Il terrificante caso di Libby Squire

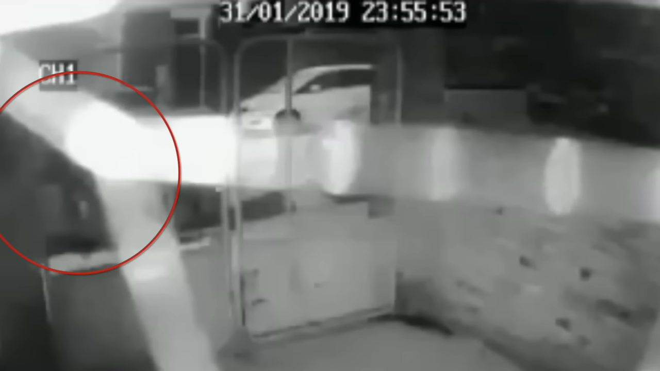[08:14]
Sembra guidare lentamente per il quartiere, apparentemente senza una meta. Viene inquadrata poco prima di 00:30, quando viene vista fermarsi alla fine della strada, vicino al punto dove Libby sta camminando.
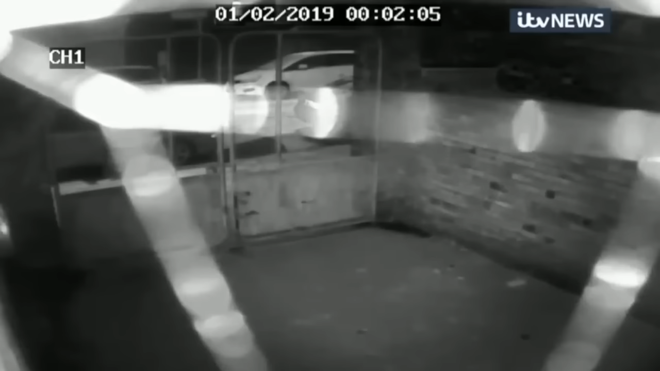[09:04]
Sono le 12:08 quando Libby entra nel veicolo e l'auto si avvia lungo la strada. Verrà successivamente ritrovato in quel preciso punto l'orologio della ragazza.
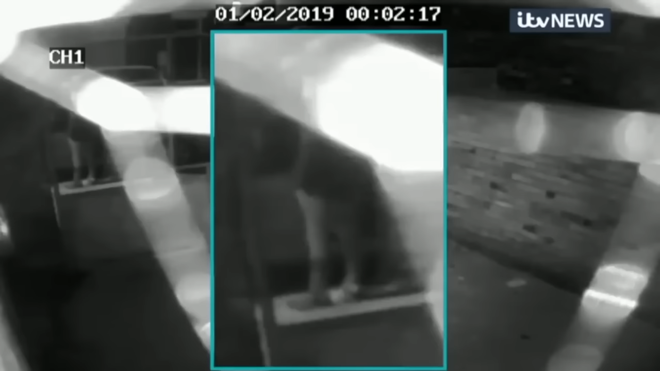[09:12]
L'ipotesi degli inquirenti è che ad un certo punto la persona al volante abbia afferrato con energia il braccio di Libby per tirarla all'interno dell'auto. Il quadro degli avvenimenti, adesso, comincia ad avere dei contorni più definiti. La polizia ha una descrizione dell'auto, un lasso di tempo definito ed un potenziale luogo in cui circoscrivere le ricerche.
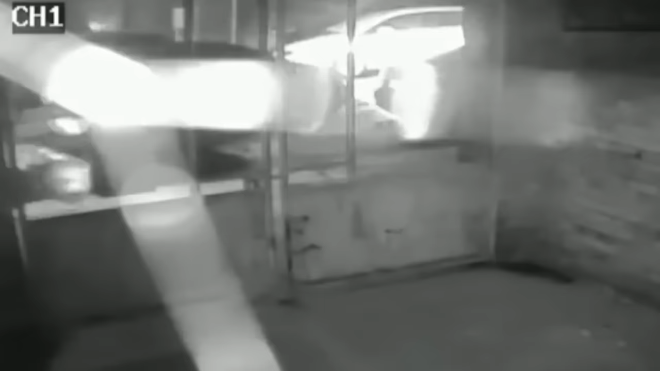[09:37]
Si sa anche che 10 minuti dopo che l'auto è partita,
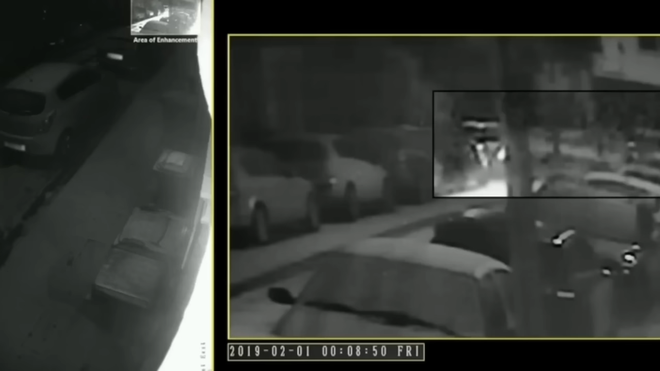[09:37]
c'è stato un grido così forte che ha svegliato uno dei residenti vicino al bosco.
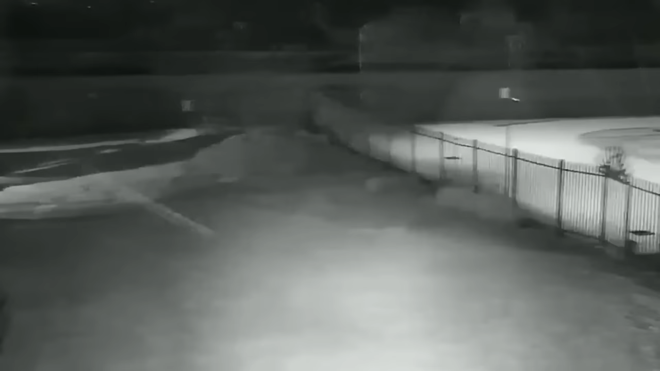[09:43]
Viene ingrandita una ripresa in quell'area che mostra le luci di un'auto ferma in una strada sterrata.
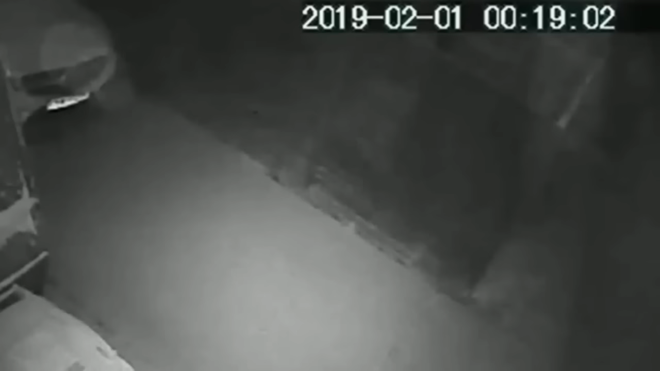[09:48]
L'auto poco dopo esce dai campi e si rimette nella strada principale. L'auto sembra corrispondere a quella descritta da altre due donne.